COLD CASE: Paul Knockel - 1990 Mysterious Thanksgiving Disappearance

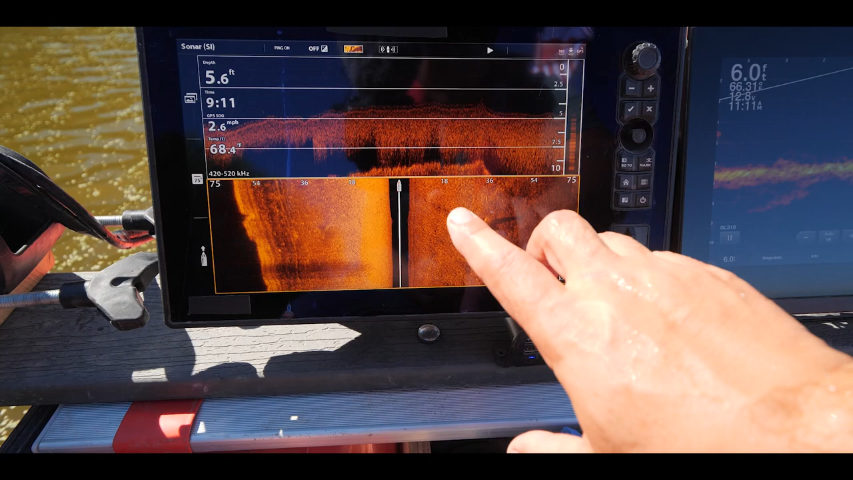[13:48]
I know that it's roughly 36 feet to my right and that we just passed over it.
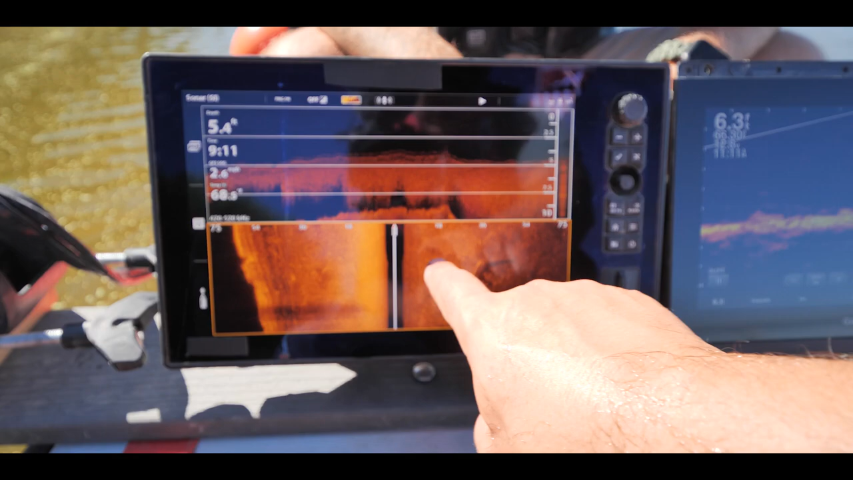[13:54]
So we're going to turn the boat around. We're going to look for some of the like that water track that we just came down, knowing that I'm moving over 36 feet. I'm going to head back up.
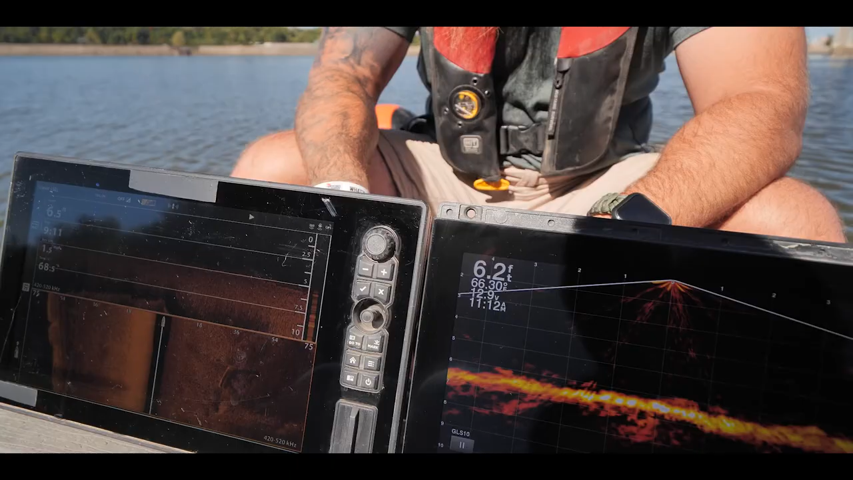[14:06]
And then what I'm going to try to do is pinpoint us right over it with live scope, as well as with down imaging and side imaging again,
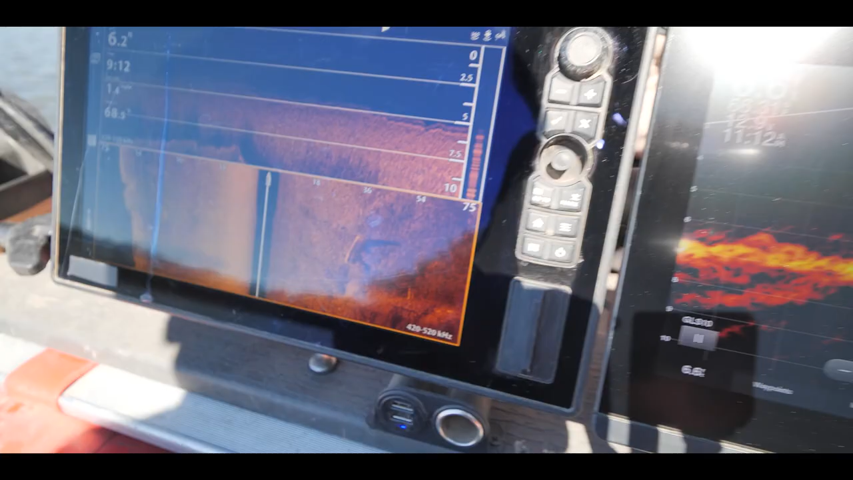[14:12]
so we can really get a good reading on it and tell exactly what it is from multiple angles.
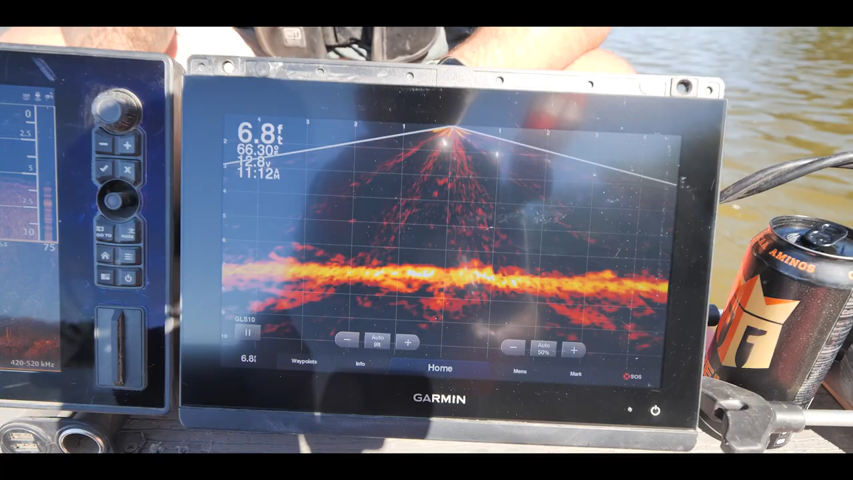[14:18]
On screen: depth 6.8 ft
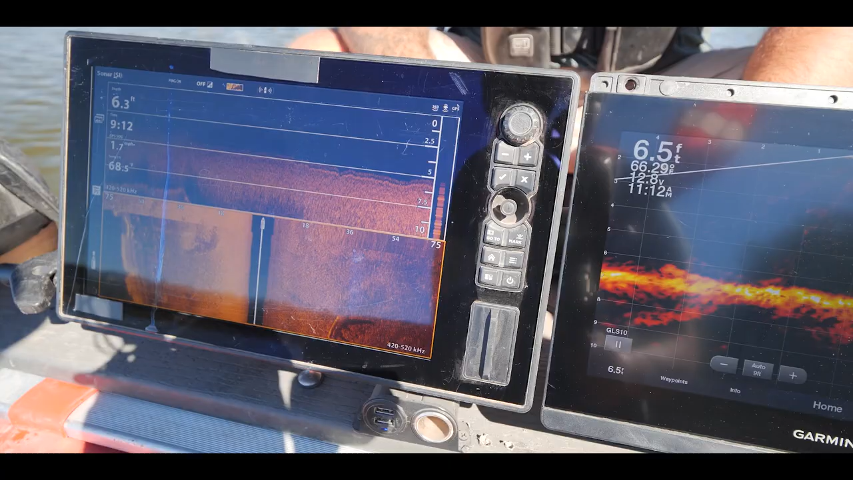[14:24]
And then since I moved over 36 feet now, you can see that path that we just came down, as soon as we come over it,
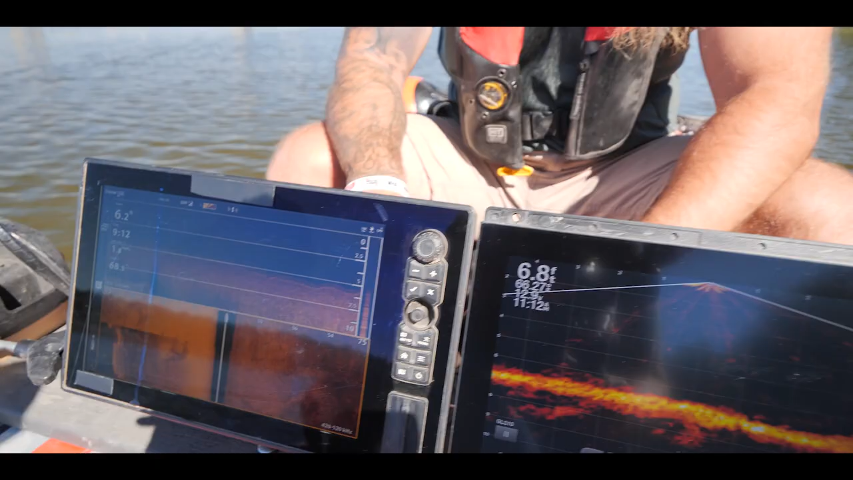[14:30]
the other thing I like to do is take a mark on the shore so I know roughly
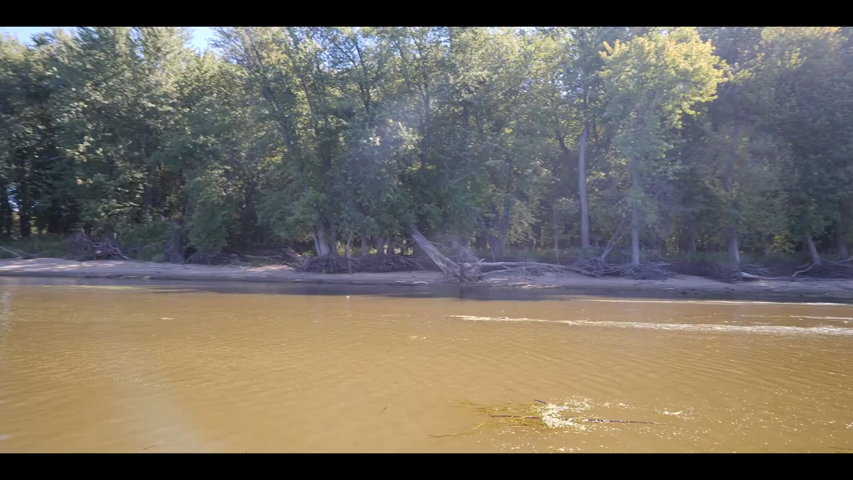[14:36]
where it is in relation to horizontal in the river, and then also try to pay attention to how far out we are as well.
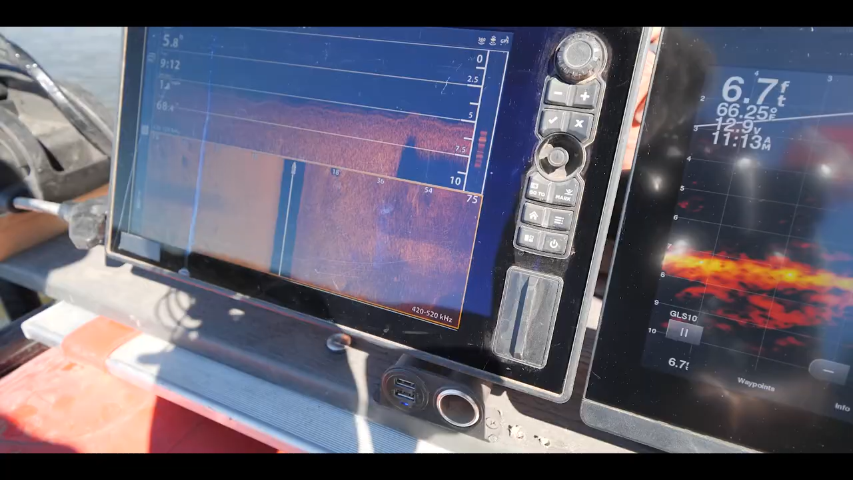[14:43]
All right, so here it is right here. So now it's off to the right. So it's right off those big brushes right there and that tree. And it's a tree is what it is.
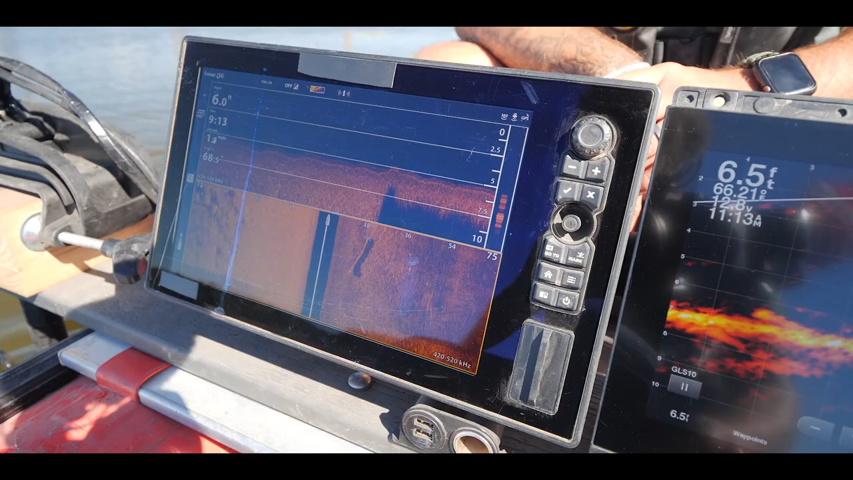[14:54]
But now we're gonna circle back around, and it's roughly 18 feet long a log that's laying in the river. But now we're gonna see if we can get it.
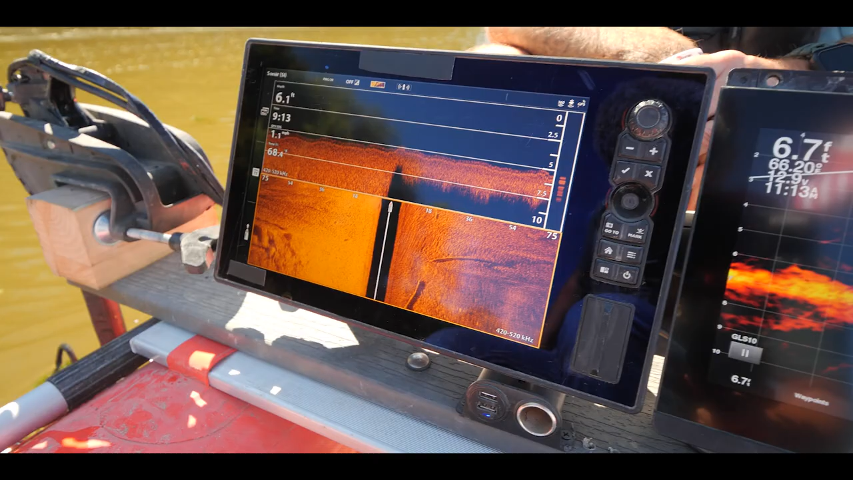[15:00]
And this is how we identify objects underwater.
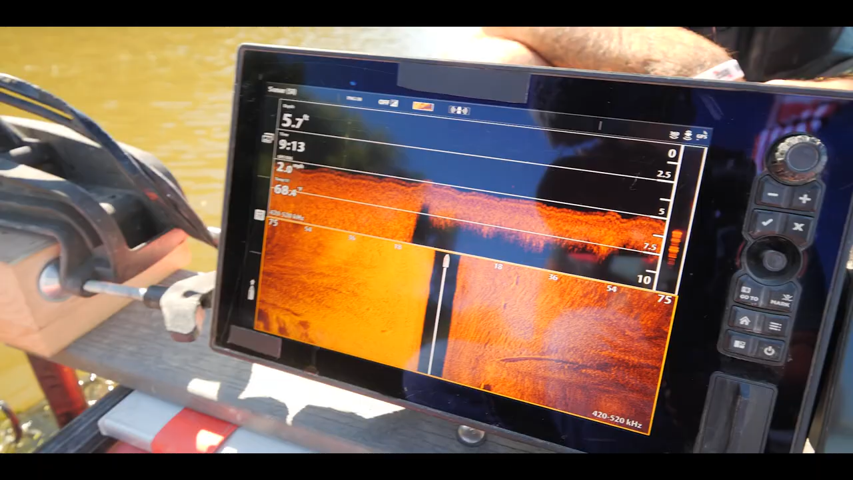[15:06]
So now, 2 miles an hour, and there it is, there's the log.
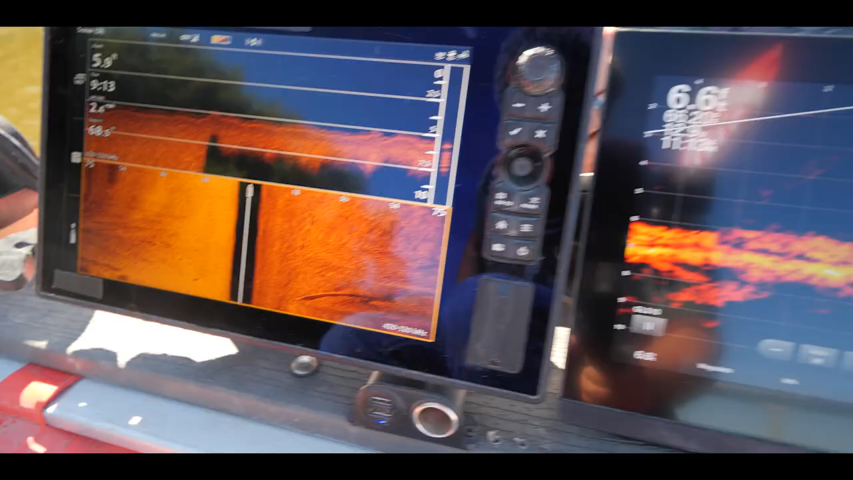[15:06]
You can tell it's 1 foot tall, and it's still off to the right, just barely a little bit.
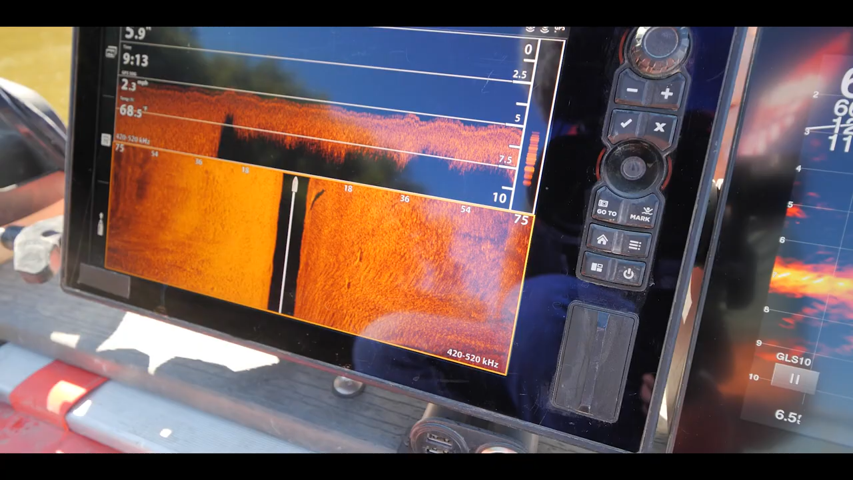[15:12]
All right, and that's how we find things.